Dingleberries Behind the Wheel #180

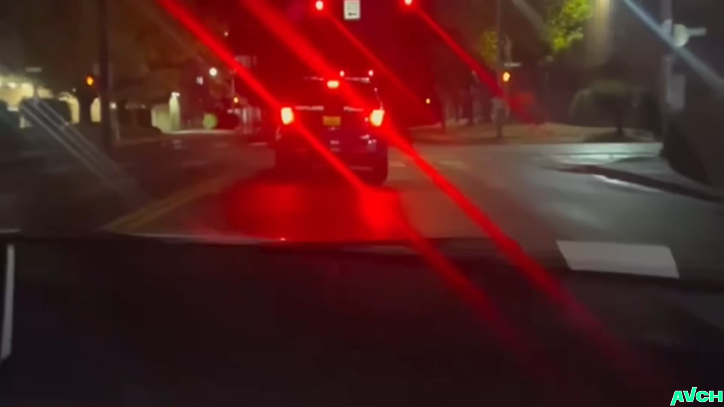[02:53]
it looks like this guy is inspired by the other guy we had in a previous video or maybe the same guy who knows
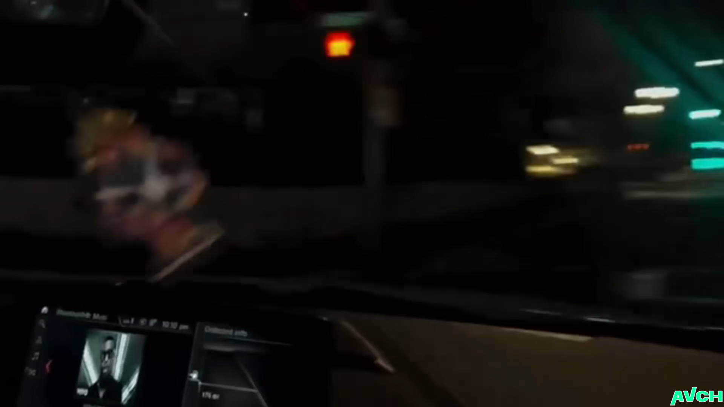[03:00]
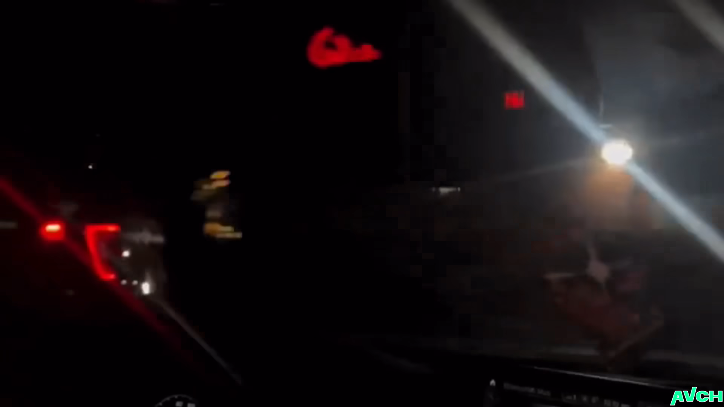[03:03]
he's doing some spin-a-willies now
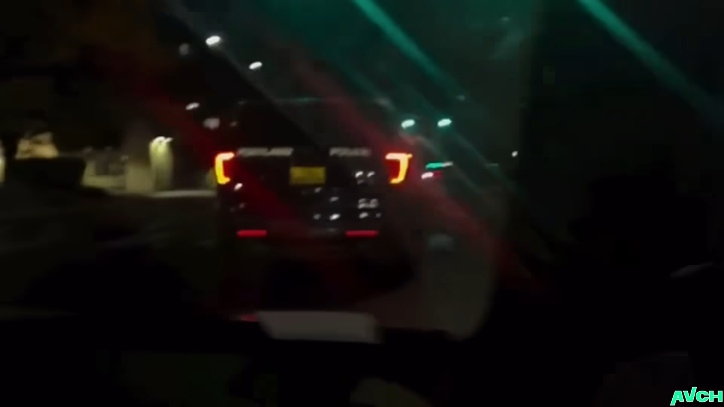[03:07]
and unlike the other guy this guy was left unseen by that officer
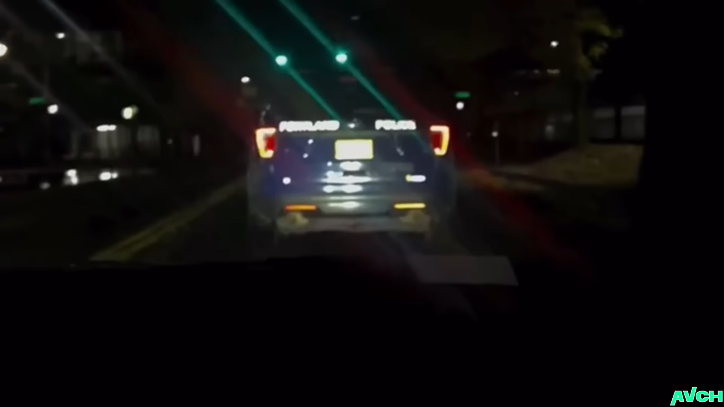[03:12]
it's the end of his shift he doesn't care maybe this is a good tactic actually if you ignore them maybe they're gonna stop who knows and then you catch them off guard